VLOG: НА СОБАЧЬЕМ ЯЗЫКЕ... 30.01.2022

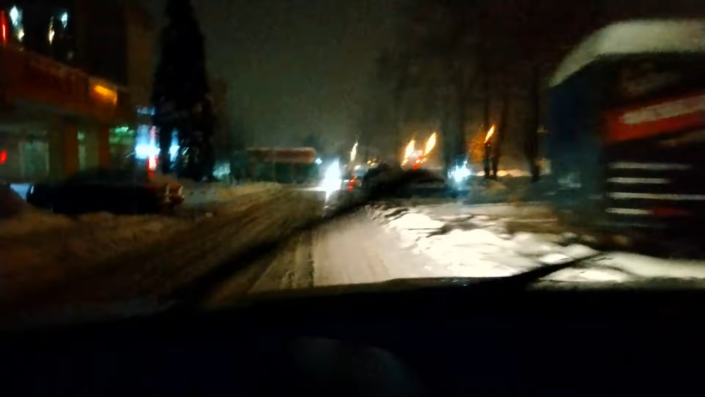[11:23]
интересно погода в москве то ли дождь то ли снег уже снежок подтаивает это очень хорошо